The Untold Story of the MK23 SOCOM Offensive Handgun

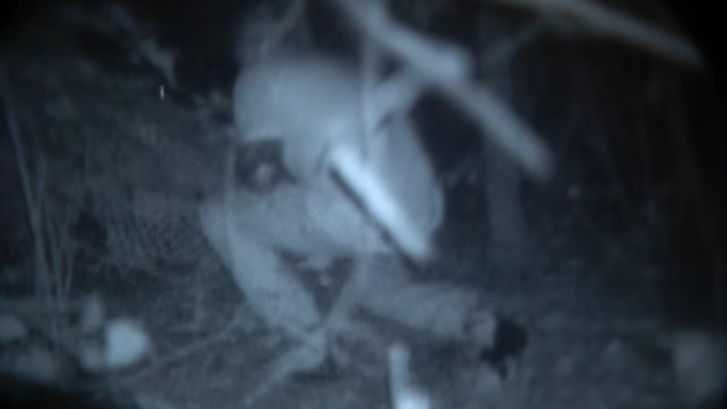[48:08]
I think I'm on a target right there.
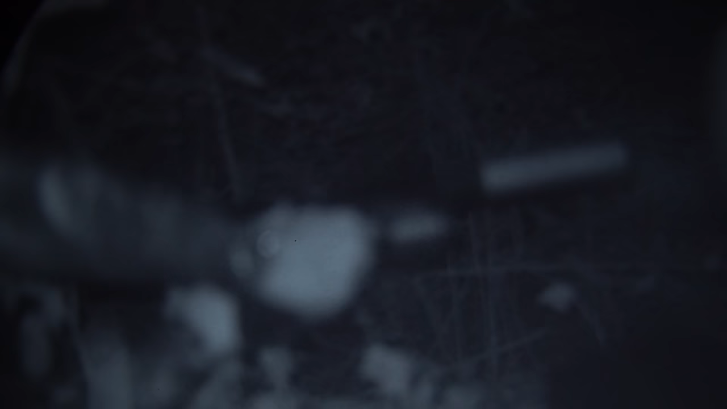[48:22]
Ooh, laser only is really challenging as well. Because it's just hitting all kinds of shit.